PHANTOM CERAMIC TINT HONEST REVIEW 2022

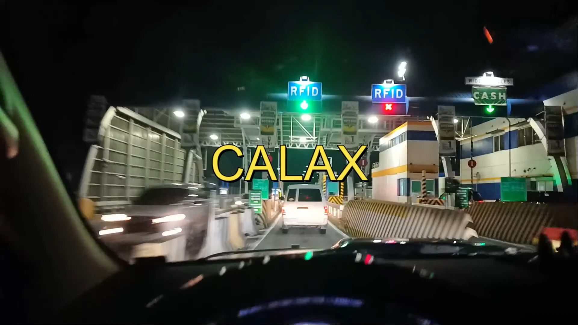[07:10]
expressway dito sa papuntang tagaytay ito pabalik na kami pamamplasan exit na so gamit ito yung sinasabi nila sa phantom tin so tignan natin kung papasabasa dito sa kanilang toll booth okay
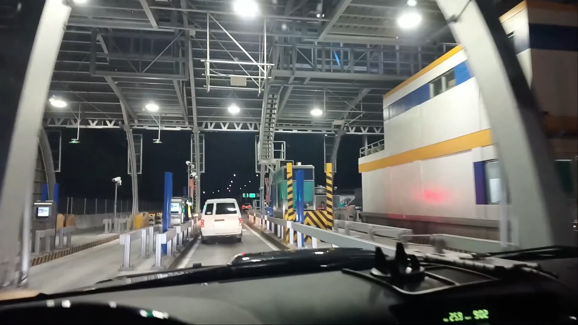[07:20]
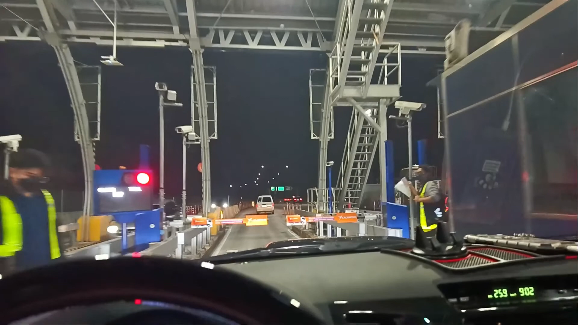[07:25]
pumasa so may problema yung habitex dun na may diferensya so ayan okay
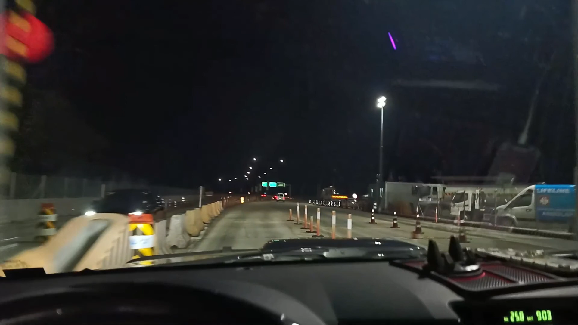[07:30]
naman dito sa pagaling kang tagaytay yung bagong expressway yung halaks so yung kalaks ang medyo okay okay 27 2022 ganap na 7.53 ng gabi
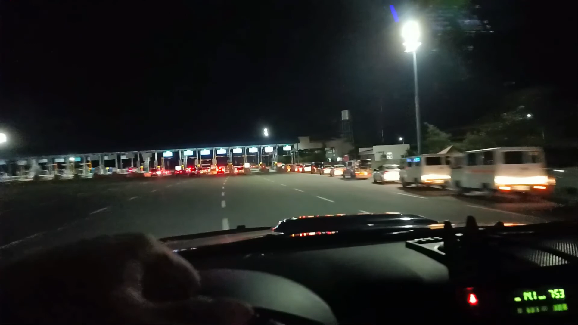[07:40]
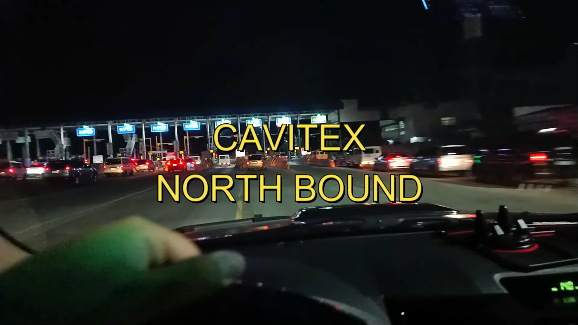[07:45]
okay so pupunta tayo ngayon pupunta tayo dito sa linya ng truck and buses ayan o RFID violation included bakit
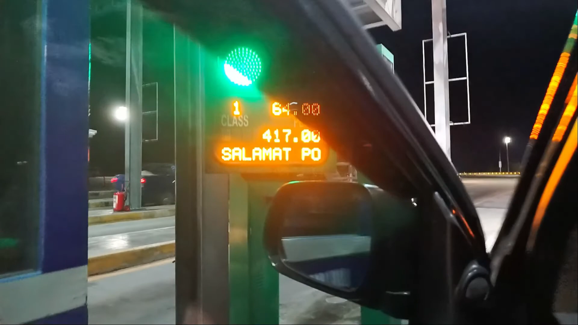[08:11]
nababasa dito kasi yung sensor nila dito ay